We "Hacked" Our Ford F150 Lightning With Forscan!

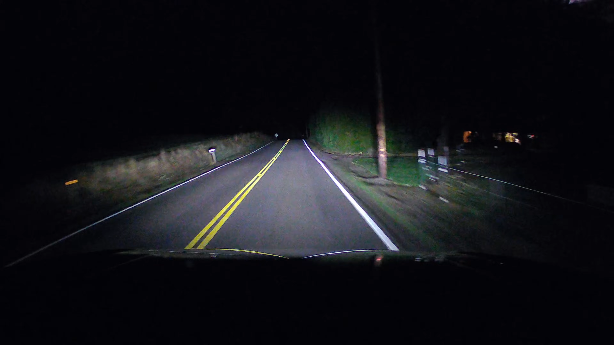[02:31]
certain settings to give you features that you may have not previously had. Take this for example. This is the automatic lighting for my Ford F-150.